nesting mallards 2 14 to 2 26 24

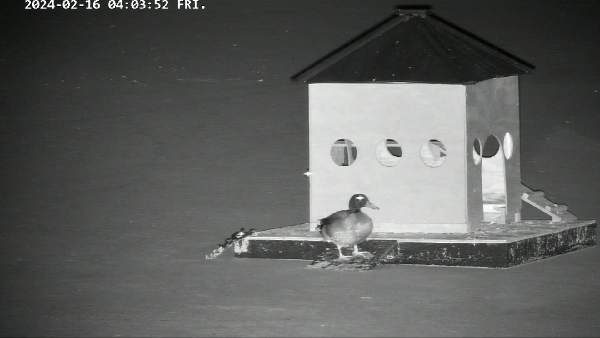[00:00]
The ducks on the duck house are a nesting pair of mallards. They showed up here on the 14th of February.
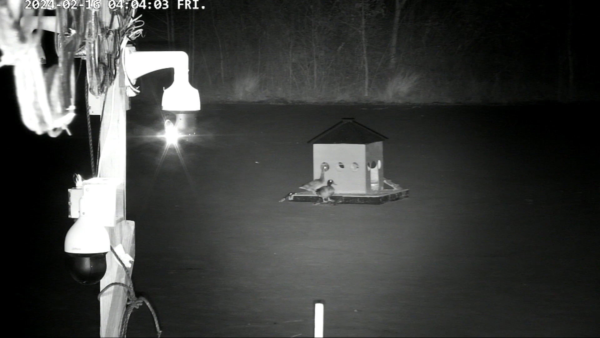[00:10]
They showed up a little after midnight, which is a little strange because ducks don't fly at night. I think they're part of the flock that's been here year-round, which flies away at night. But wherever they go at night, it must be somewhere close. And with all the lights I've got out there and just a short trip, it's not that difficult that they would have flown at night.
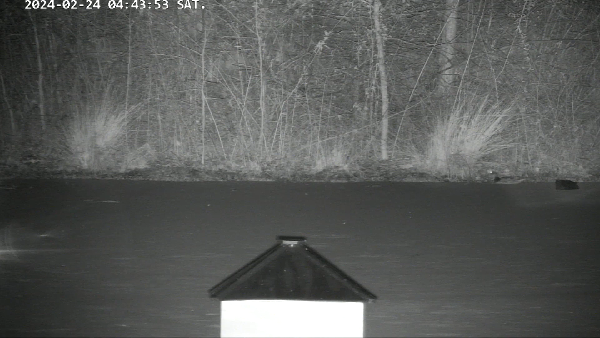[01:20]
She's pretty cautious about going into that nest. She looks all around for a while to make sure that nobody's watching her go in there. And the other duck there in the water is Sid, and her male mate is close, but just a little out of sight of the camera. But you can see her slipping into the nest. Like I said, she stays in there for a few hours, lays an egg, and then she comes back out.
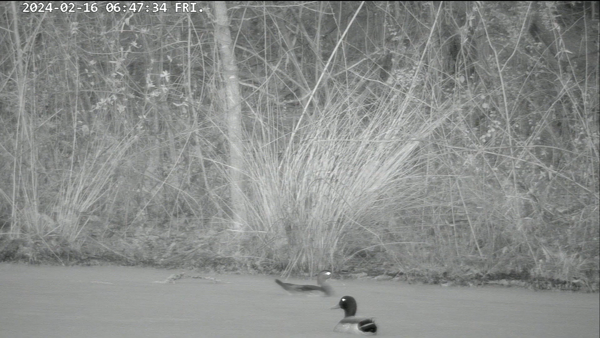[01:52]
In this slide, you can see her coming out of the nest. There's some interesting ducks here. There's going to be another pair that shows up in a minute. There we go. That duck that's just swimming in is a wood duck, and the wood duck's got a mate. Here she comes. She's out of the nest. Yeah, her mate's right there with her. It's the other female. And the wood duck has been with the mallards for three years that I know of. And that's a little unusual. Wood ducks are solitary.
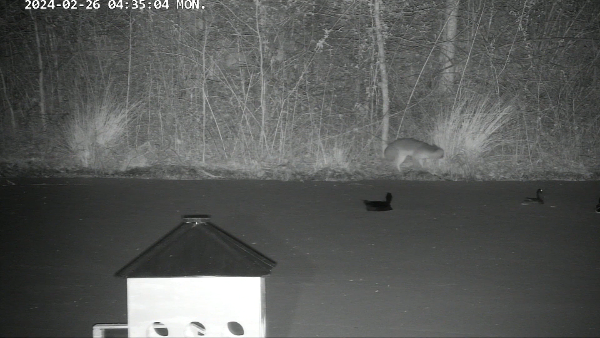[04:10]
And the other factor is, I think all of the ducks, but I know my duck for sure, is absolutely terrified at dogs. She will fly to the farthest side of the pond and get as far away from a dog as she can. And, you know, I've talked about all the big dogs the neighbors have that come over here and menace my ducks. And every single time those dogs have come here, that's been what's happened. She's flown to the farthest side of the pond and gotten as far away as she could.